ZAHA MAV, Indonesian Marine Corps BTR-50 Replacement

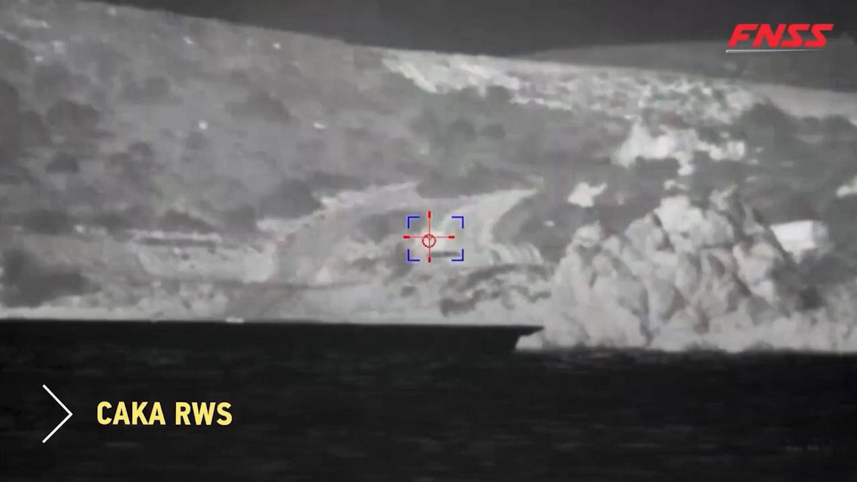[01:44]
Pertuangan apapun yang diberikan oleh penyelaskan tersebut dengan penyelaskan CAKA Remote Touret,